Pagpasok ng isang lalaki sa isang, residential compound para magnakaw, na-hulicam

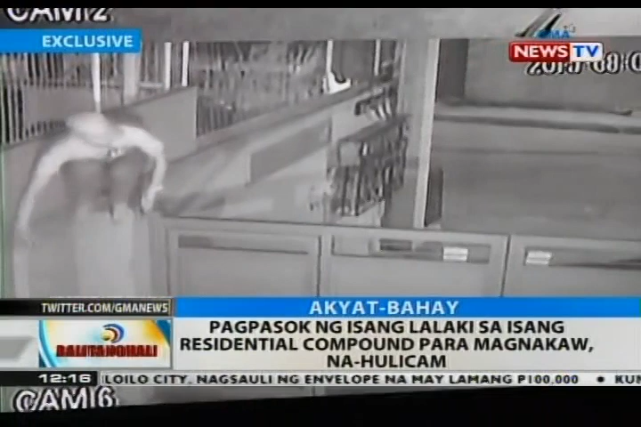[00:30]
makikitang umaakyat ang isang lalaki sa gates ng isang compound sa Project 8 Quezon City nagmamasid sa unang townhouse na tila may hinahanap. Sunod na pinuntahan ang katabing townhouse na tila may hinahanap pa rin.
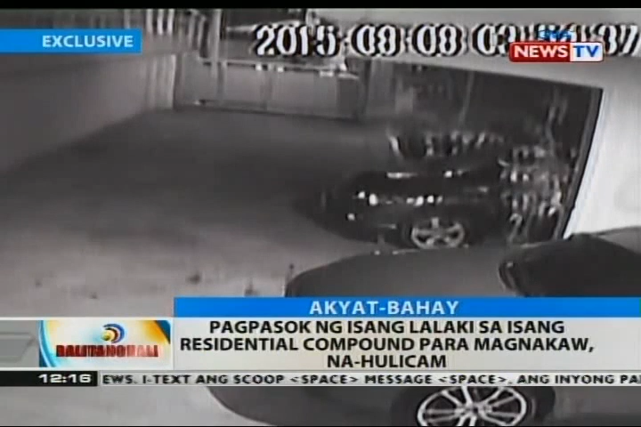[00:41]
Maya-maya, sapilit ang binubuksan ng lalaki ang kotse na kaparada sa harap ng bahay pero bigo siyang mabuksan ito. Kaya lumipat siya sa isa pang townhouse kung saan pinagdiskitahan din ang kotse na kaparada pero wala rin siyang nakuha kaya umalis na lang ito.
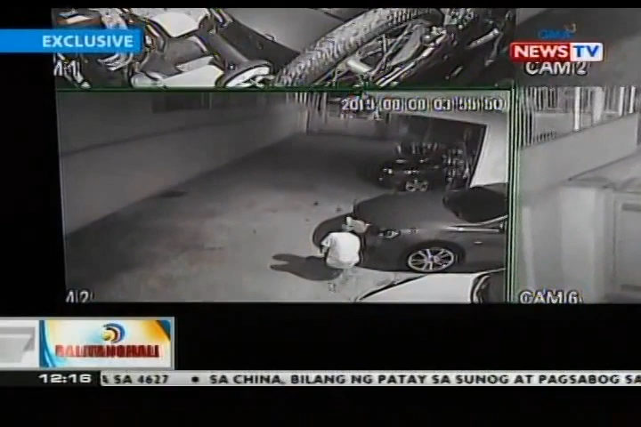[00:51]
Pero ilang saglit lang, bumalik ang lalaki at muling nag-alay Spider-Man na umakyat sa pader.
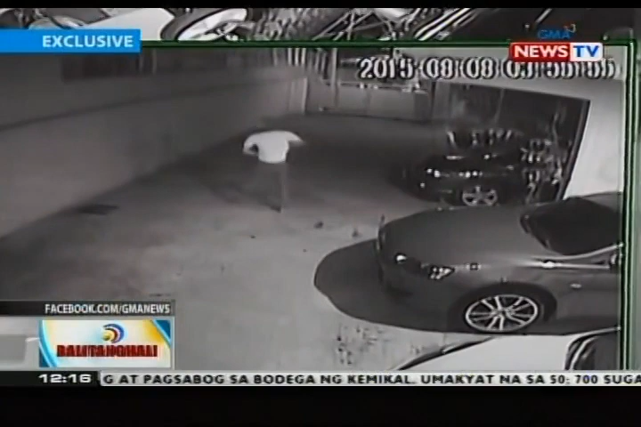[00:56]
Matapos muling magmasid, lumabas na siya ng gate, wala pa rin siyang natangay.